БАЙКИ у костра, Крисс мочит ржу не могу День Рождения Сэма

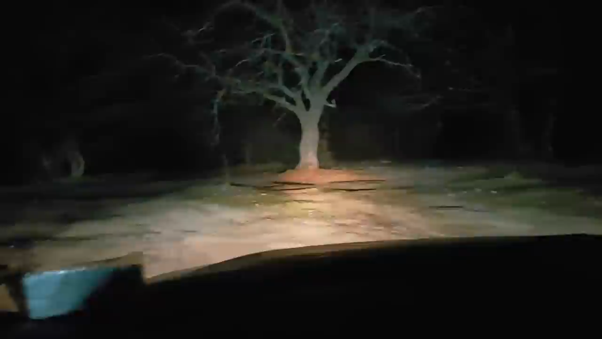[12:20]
Не хочется объезжать по кругу. Поеду, думаю, по прямой. Ну, говорят, надо тут траекторию держать. Ну, я думаю, получится у нас. Такое оно тут все неровное. Ух, елки. Пузиком достаю.